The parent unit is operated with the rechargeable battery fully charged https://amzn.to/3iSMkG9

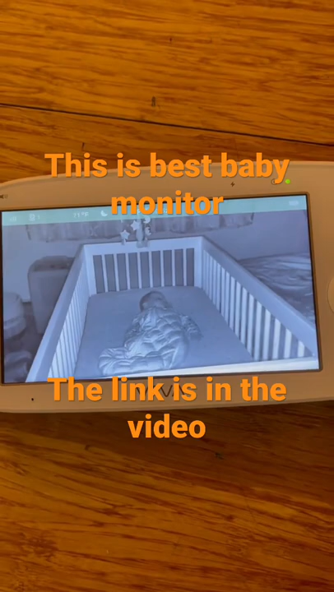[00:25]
The thing that captured my attention the most about this monitor is the night vision. The quality is amazing compared to other brands.